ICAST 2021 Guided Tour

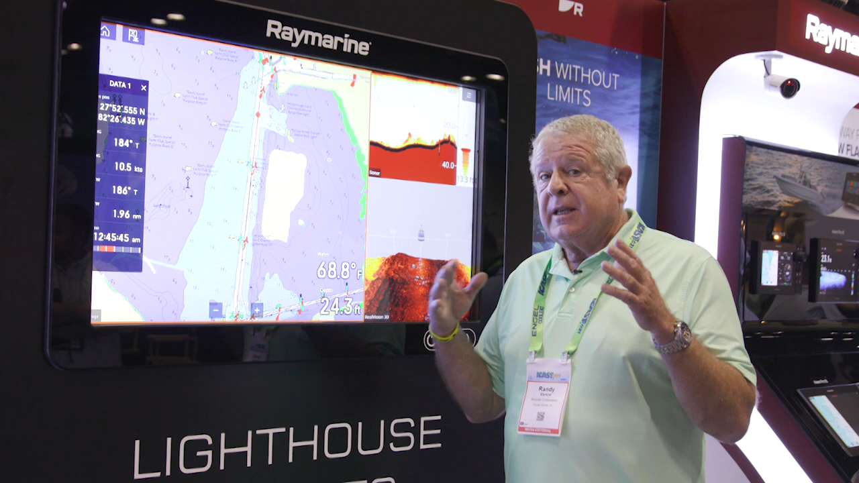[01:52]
One of the best things coming along is new software, firmware and especially mapping. Raymarine has just introduced this new lighthouse map system. We're looking at the base map right now that
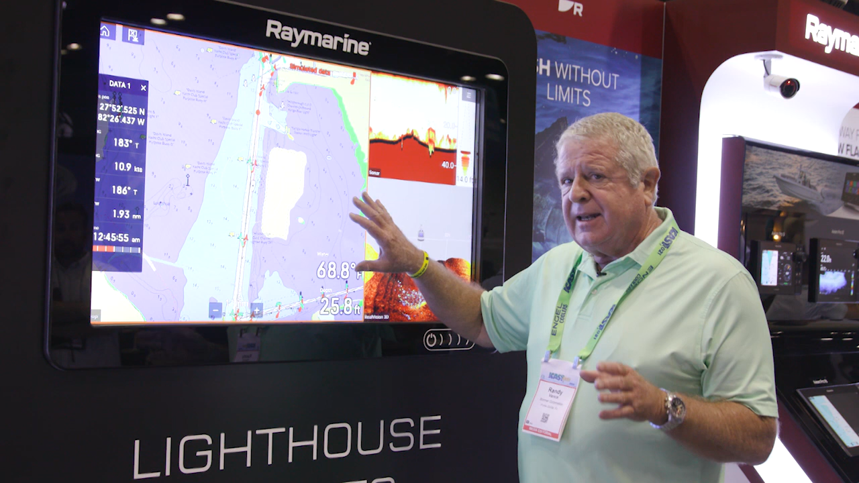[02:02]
On screen: depth 25.8 ft, water 68.8°F
is embedded in your Raymarine machine when you buy it.